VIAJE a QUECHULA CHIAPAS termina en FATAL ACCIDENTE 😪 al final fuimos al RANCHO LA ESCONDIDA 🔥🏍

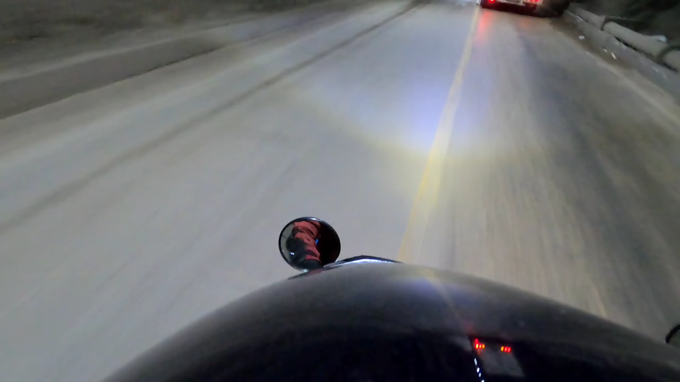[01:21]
Justo en este momento vamos pasando el túnel de Chicoacén, el más largo de Chiapas. En el mapa vi que no había muchas curvas adelante, por lo que dejé de grabar una vez pasando el túnel.